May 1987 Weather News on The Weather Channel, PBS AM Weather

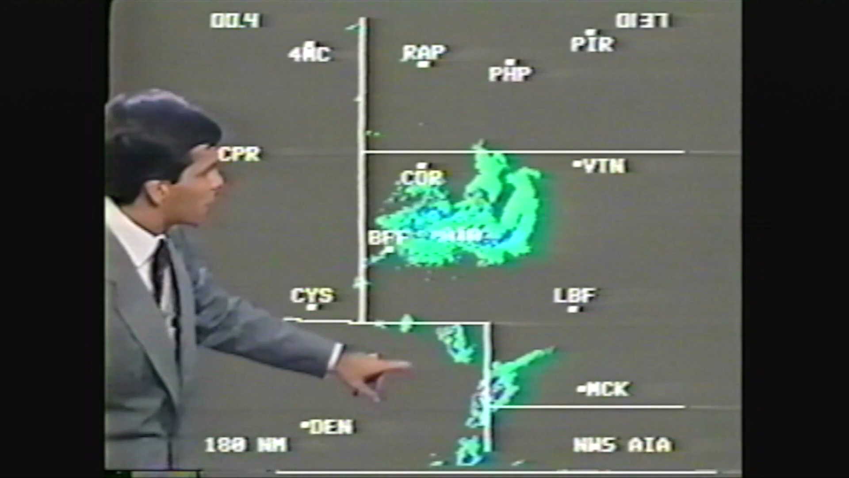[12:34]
and down around Sedgwick in northern Colorado, heavy thunderstorm,
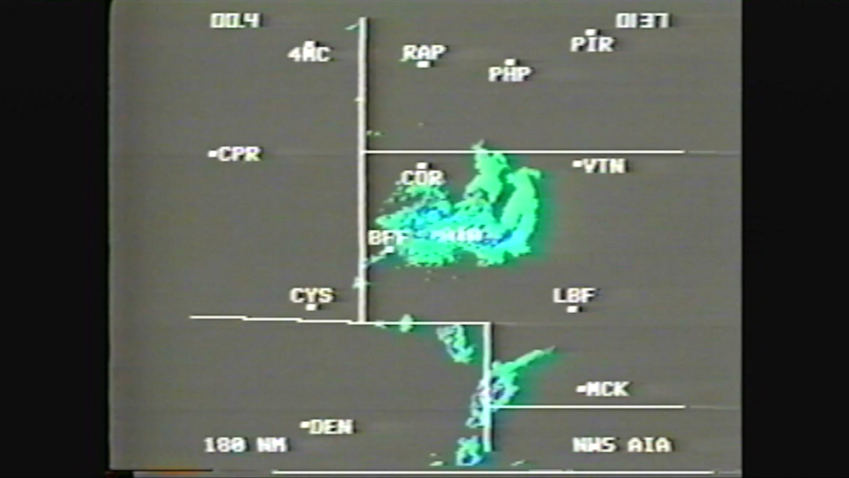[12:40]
and also between the border of Nebraska and Colorado, heavy thunderstorm there around Hagler and Lamar. We do have action radar as well out of Cleveland, Ohio, showing you rains and some heavy thunderstorms.
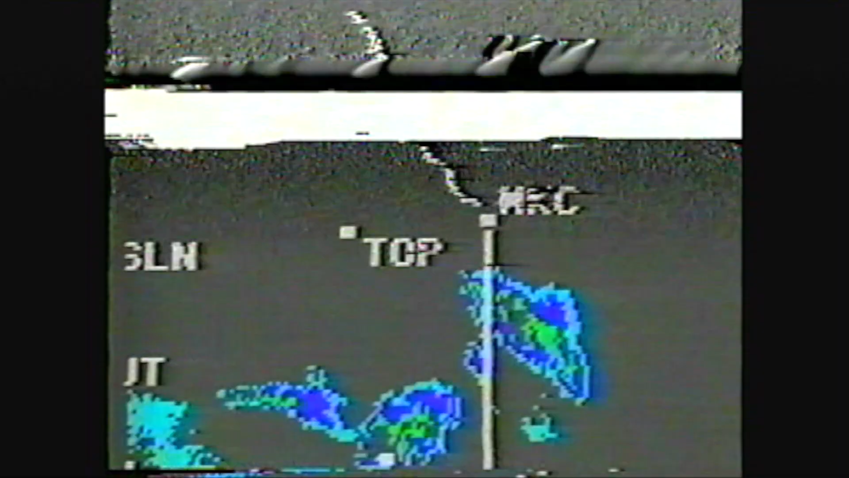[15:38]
We still have, in fact, a tornado warning in effect, in effect till 9.30 p.m.
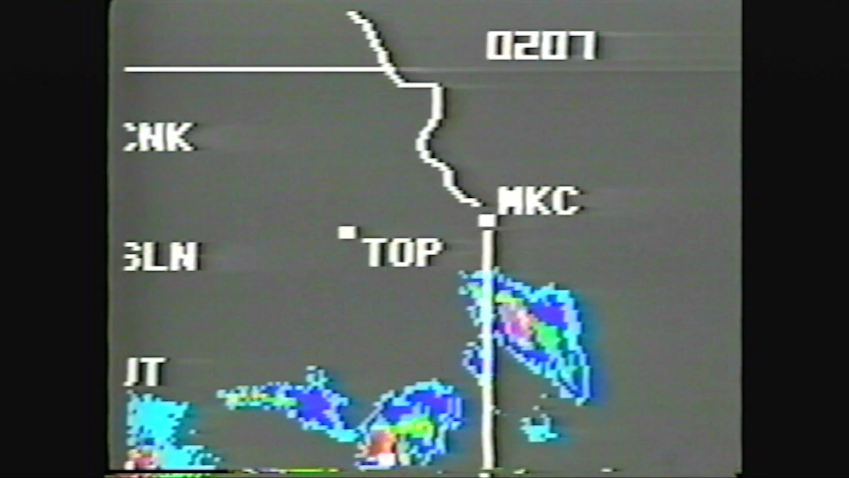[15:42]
central daylight time for northern Bates and southern Cass counties. That's right in this area here. We're talking about 50 miles south of Kansas City, Missouri. That storm continuing to move toward the southeast, about 25 miles per hour.
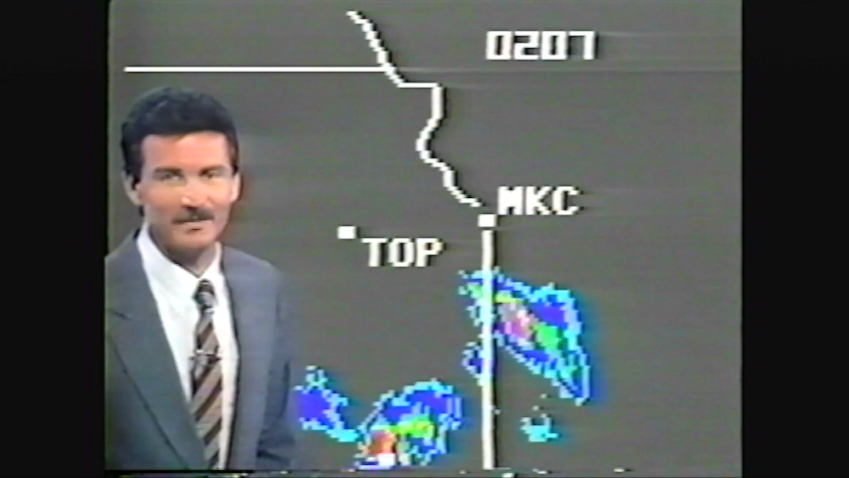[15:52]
Second radar stop will take us also into this part of the country, a little bit west,
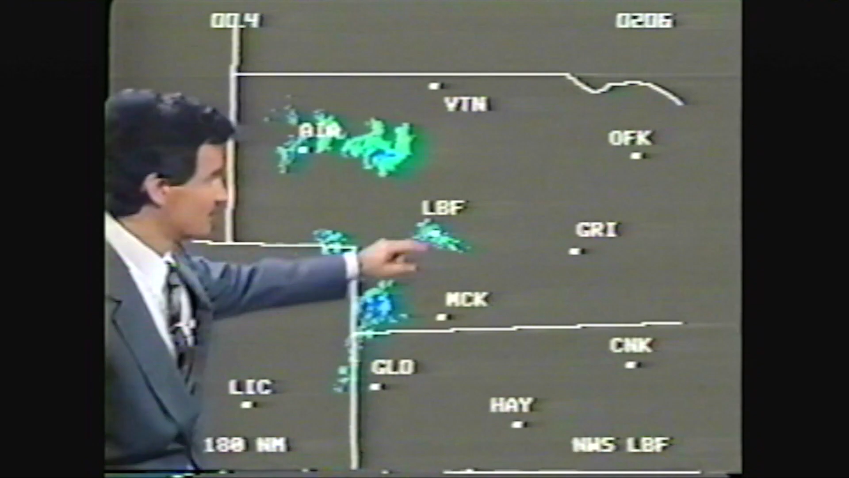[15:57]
north Platte, Nebraska, as you can see, around the Alliance area. Some showers and thunderstorms showing up also down to the southwest.
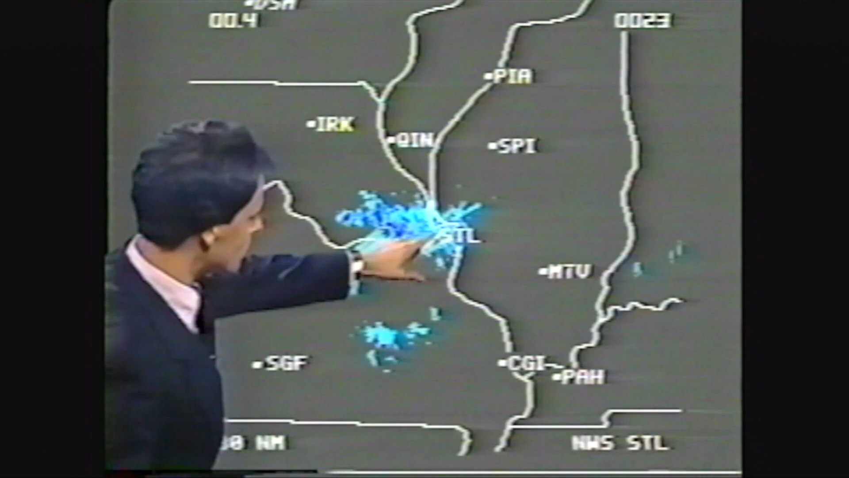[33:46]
Louis area today, we find rain mainly up along the River Valley from near Fulton over toward Warrington,